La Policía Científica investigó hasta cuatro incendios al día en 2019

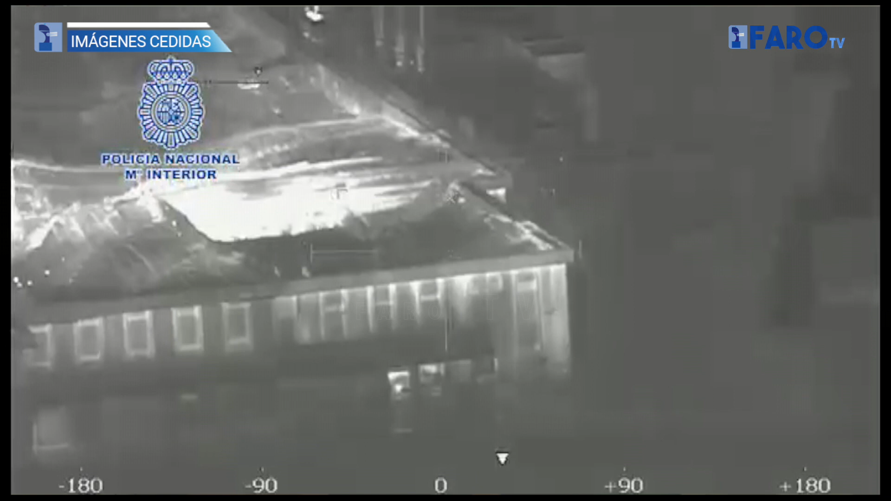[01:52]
ya sean naves industriales, edificios o incluso incendios forestales, una visión panorámica del lugar,
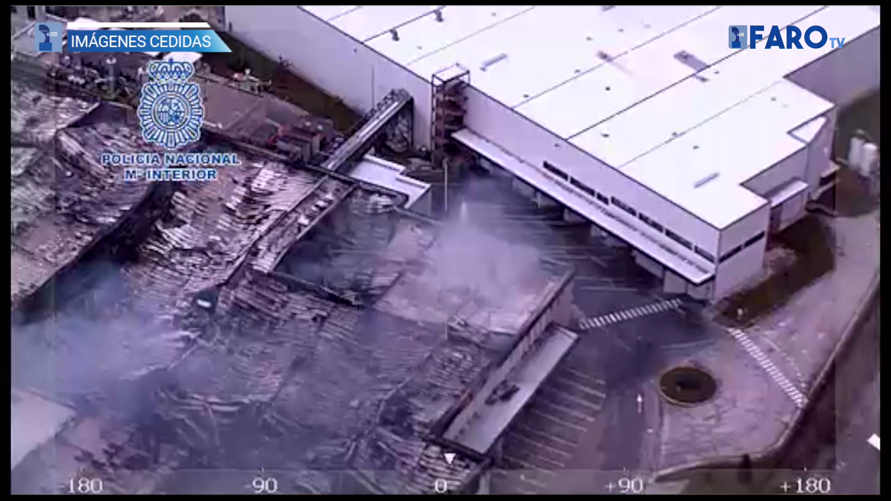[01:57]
una visión desde arriba que permite delimitar la extensión y ver, gracias a las cámaras térmicas de las que disponen,
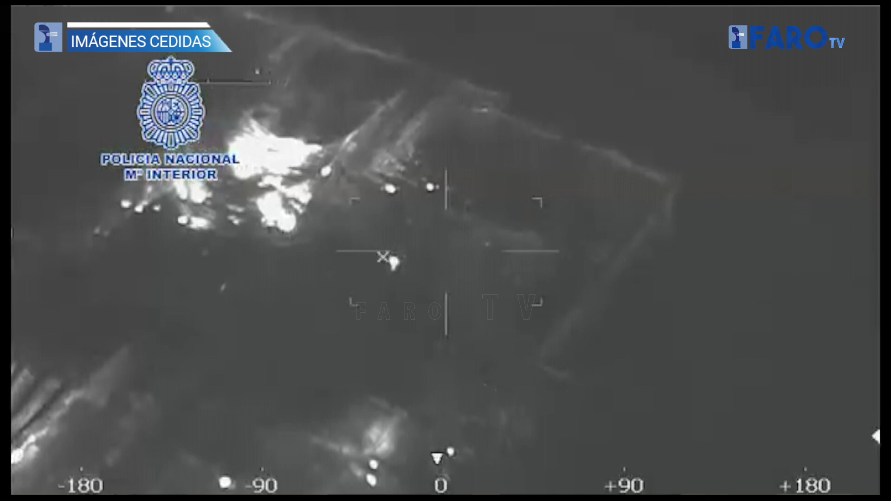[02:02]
los focos que todavía pueden estar activos o aquellos lugares donde queden todavía residuos de calor que faciliten el trabajo de los investigadores.